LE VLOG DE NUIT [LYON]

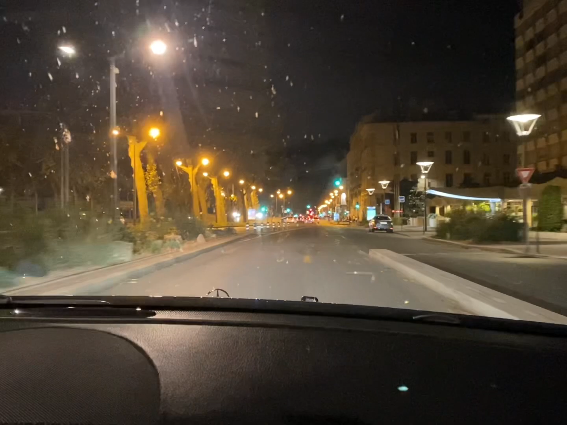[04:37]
Mais... Fonds-moi que s'ils le pouvaient... Il le... Il dégage... Il y a un rat sur la route.
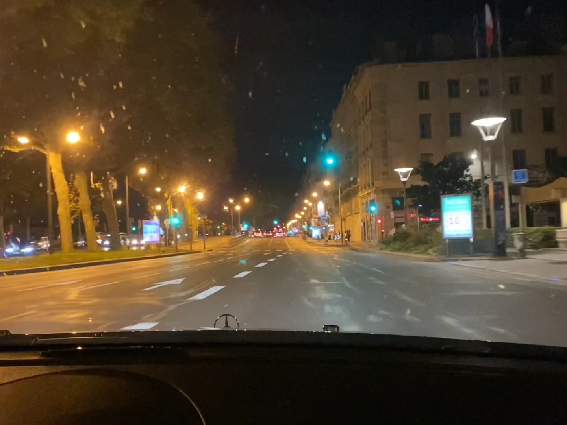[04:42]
Il y a un rat ! Il y a
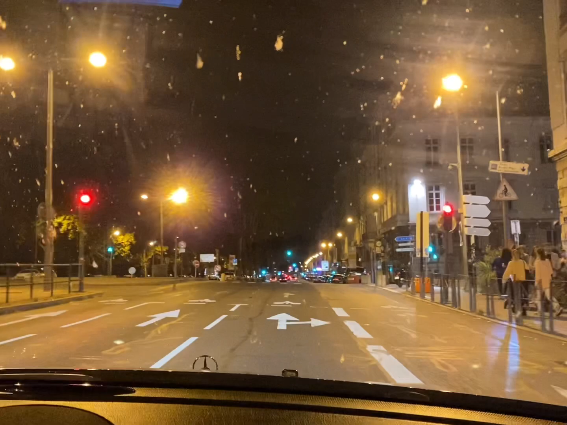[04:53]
un rat ! Donc je pense... Bah c'est à l'avant droit. Le cardan il a dû se desserrer. Il a dû s'arracher. Chama c'est à cause. Regarde-moi la queue. Pas de hasard.
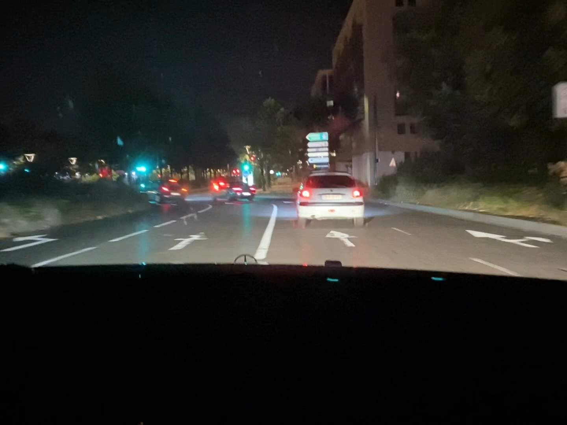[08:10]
C'est quoi tout ce bruit là ? C'est quoi devant surtout ? Qu'est-ce qu'il se passe ? C'est une Mercedes normal mais il y avait un bruit bizarre hein ?
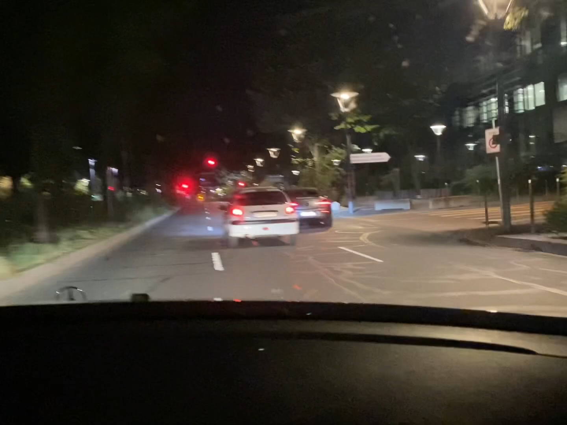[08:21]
Ouais mais c'était quand toi C'est un mec capuché dans la mer Je crois que c'est sa voiture tuning qui fait du bruit Il est joli hein ?
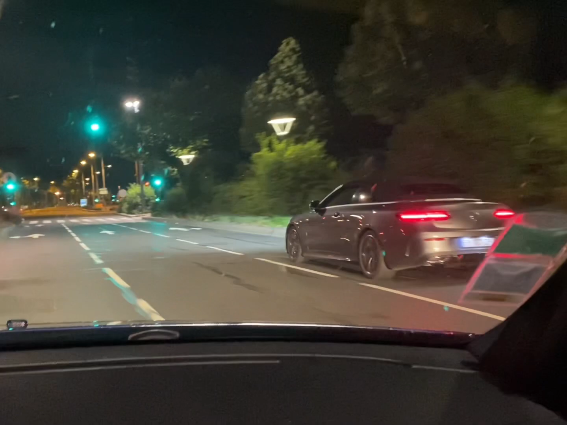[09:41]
Non c'est lui Le E2 160 c'est le E2 200 ? Bah j'en ai dit que c'était un V6 tu vois